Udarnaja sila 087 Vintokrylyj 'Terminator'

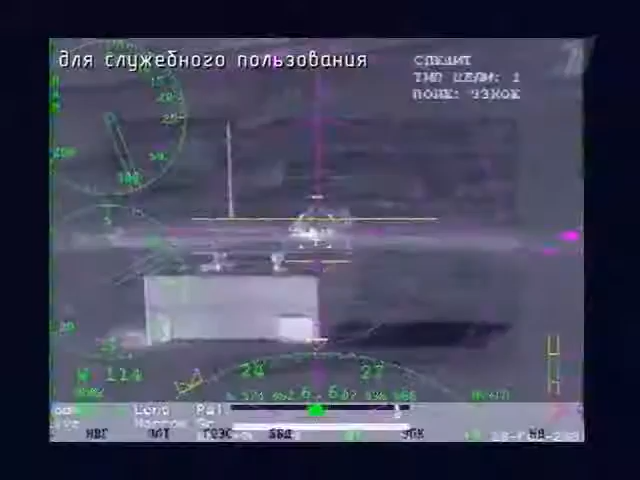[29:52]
Новая телетепловизионная аппаратура вертолета способна обнаруживать самые малоразмерные цели.
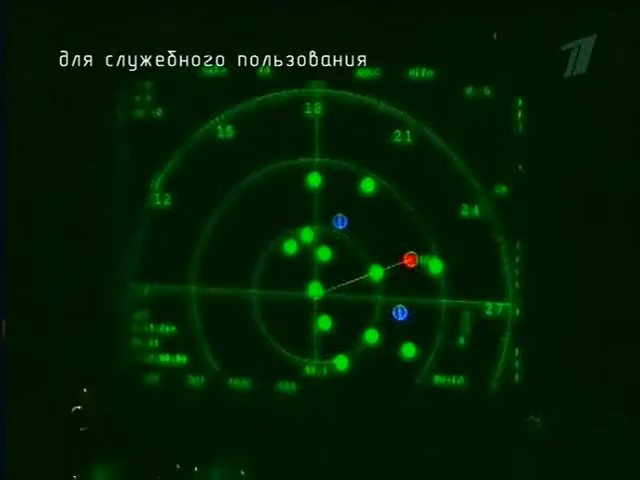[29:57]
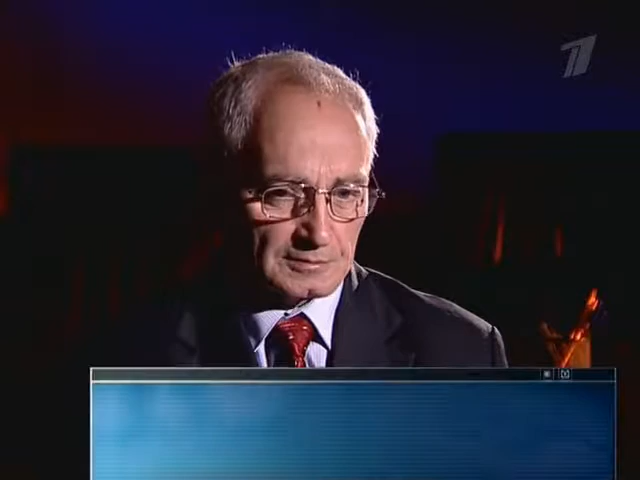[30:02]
В лесу стоит, ну, я не знаю, как их называть, там, террорист, бандит там и так далее, так, стоит рядом с деревом, так, и его на экране телевизора отдельного человека так видно. То есть настолько аппаратура вот эта тепловизионная хороша, так, что можно было уже, так сказать, определять это.
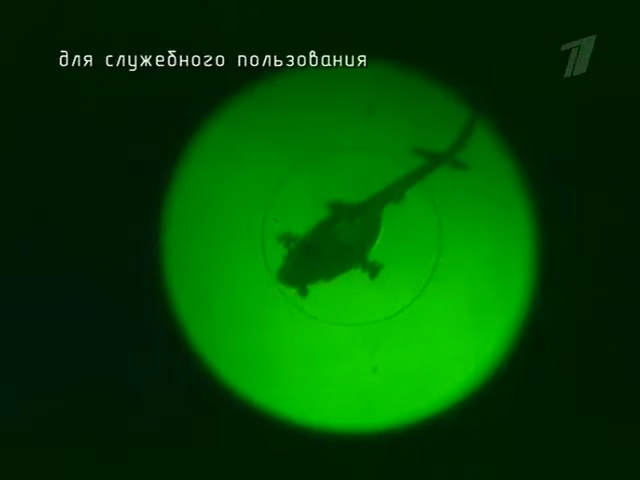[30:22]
Благодаря системе ночного видения Ми-8 МТКО может выполнять полеты в
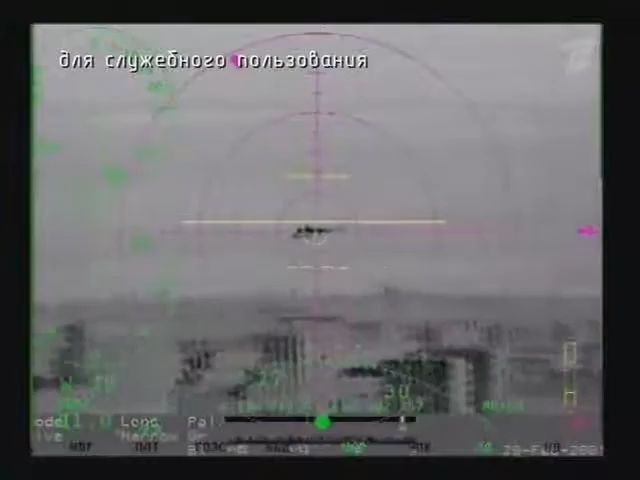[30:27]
темноте с огибанием рельефа местности на высоте до 50 метров.